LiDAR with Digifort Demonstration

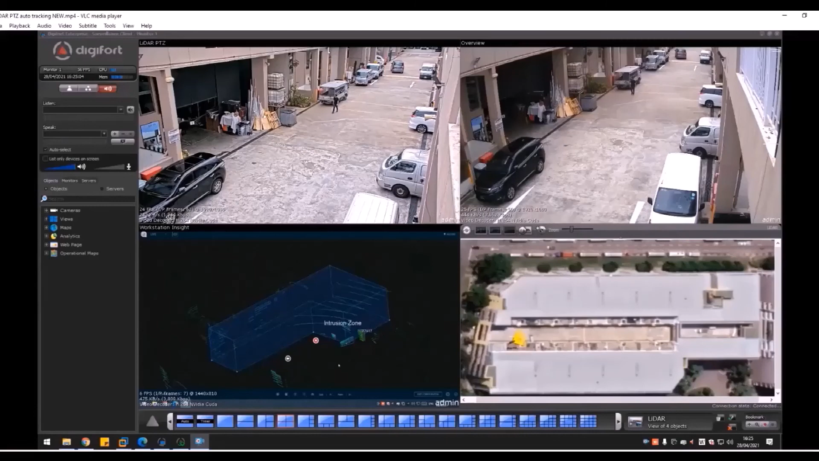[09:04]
even though the object is going behind another or rather the human or the person or the vehicle goes behind another object, right? As long as the sensors can track, can detect it, the camera will hold on this object. Okay. So, this is a demo that we have done. Okay. I have my colleague walking on this area. And then when he enters into the zone, what happens is DigiFord will have a pop-up and then you will control the PDZ camera to
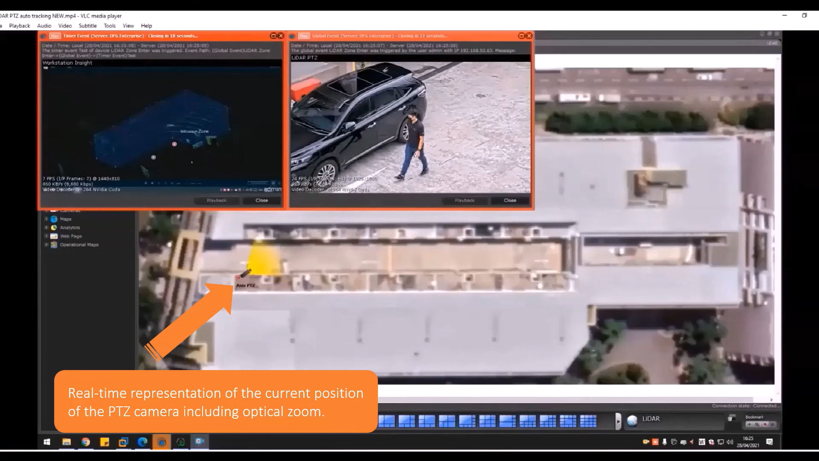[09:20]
follow the object that's in the zone until he goes out of the zone. And then the PDZ camera will go back to home position. So, it depends on how you configure.
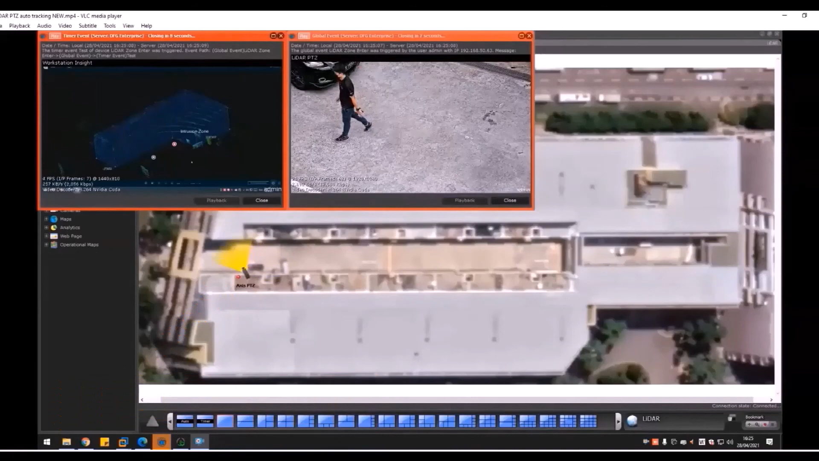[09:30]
You can actually follow the object until the sensors cannot detect it anymore.
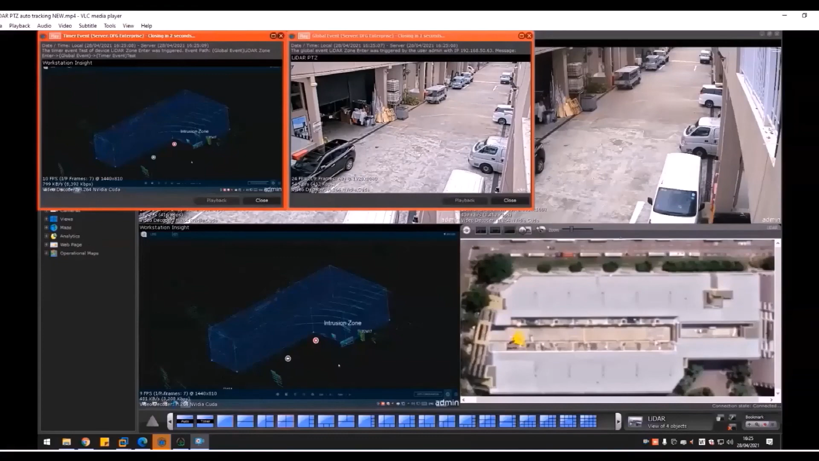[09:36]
Okay. So, this is how the auto tracking for using LIDAR together with DigiFord as a platform to do pop-ups,